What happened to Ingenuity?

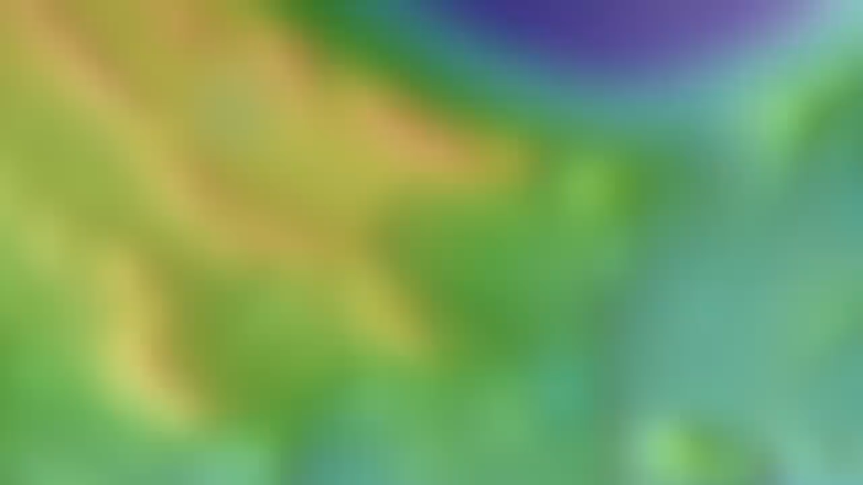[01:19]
Here's a colorized terrain map with highs shown in red hues and lows in blues. Belva Crater spans about 100 meters from the highest to the lowest points.
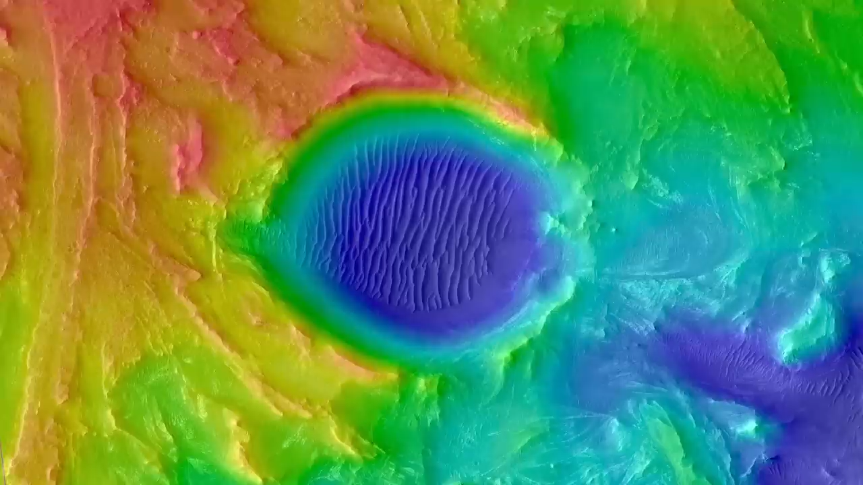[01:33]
Flight 49 ended with Ingenuity
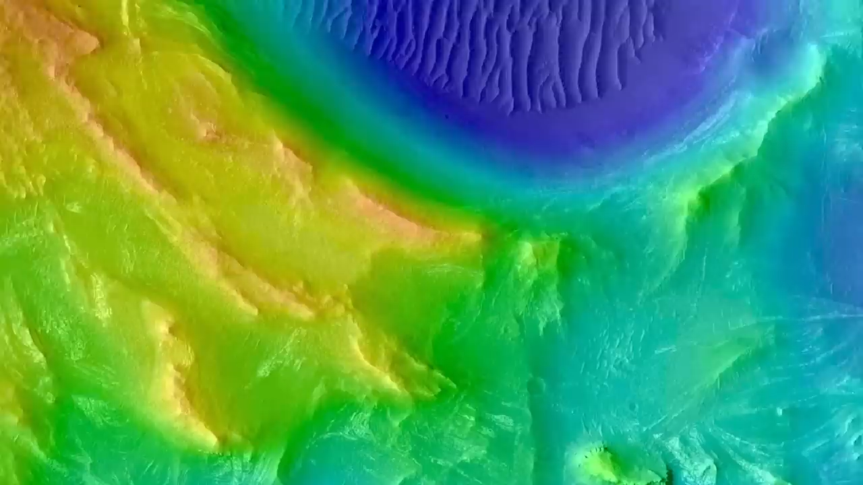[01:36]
more than 20 meters above Perseverance and nearly 400 meters away, with a boulder-covered ridge in between.
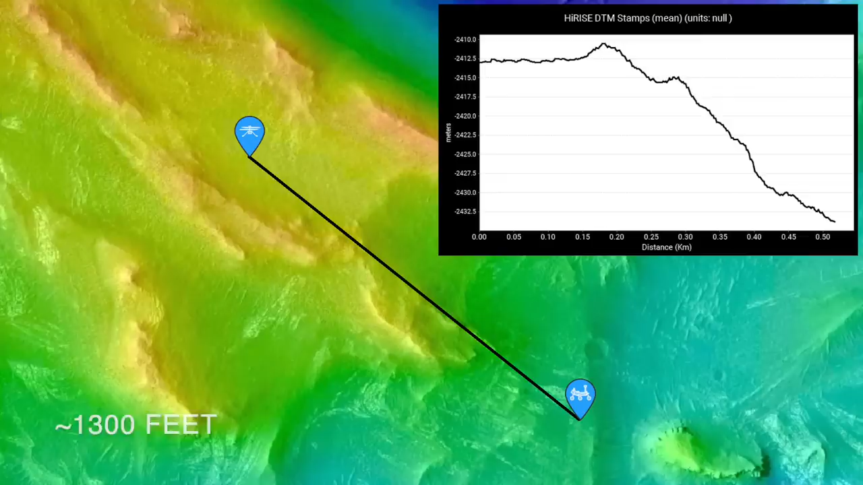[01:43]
Here's an elevation profile showing that terrain.
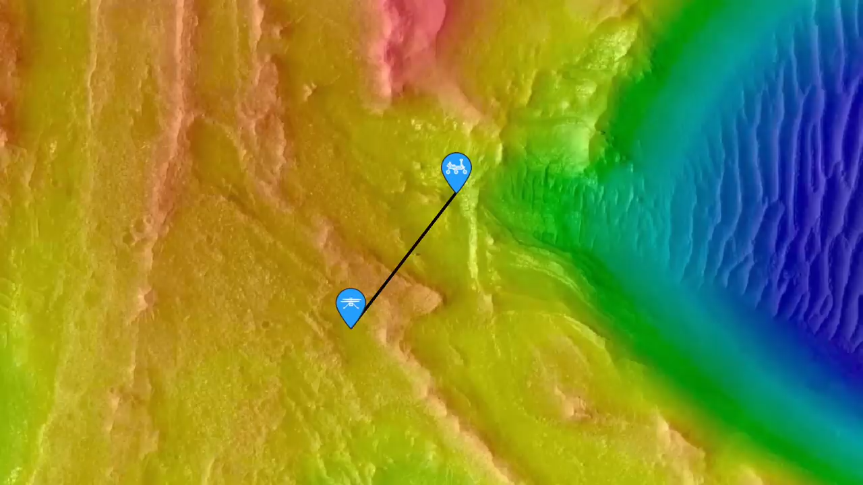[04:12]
That rocky hill is likely casting a major communications shadow, precluding any radio signals between the two.